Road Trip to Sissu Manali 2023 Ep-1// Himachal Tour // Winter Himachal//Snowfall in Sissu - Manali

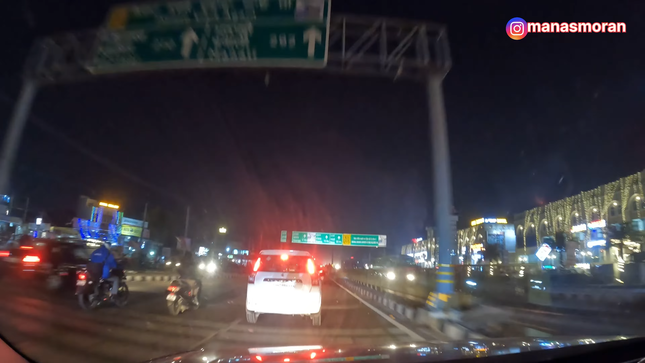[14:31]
चंडीगढ़ ये बहुत अच्छा है, बहुत अच्छी मार्केट है ये देखो। अच्छा बढ़िया अच्छी मार्केट है यहाँ पे।
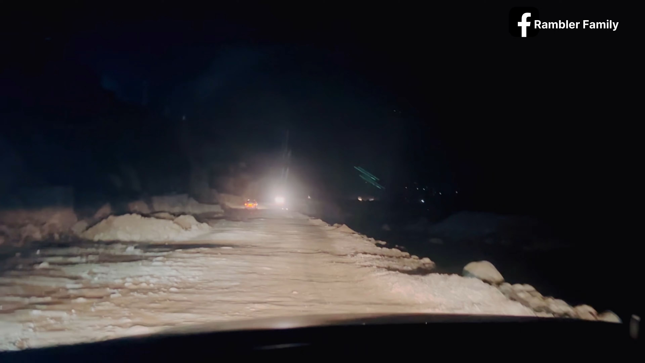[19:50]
ले मनाली हाईवे देखो क्या हाल है. जब मनाली, मनाली हाईवे. हाँ, और रिवर देखो इस साइड रिवर. अभी रात के टाइम ठीक से दिख नहीं रहा. कितना बढ़िया रास्ता था पहले, अब क्या हो गया.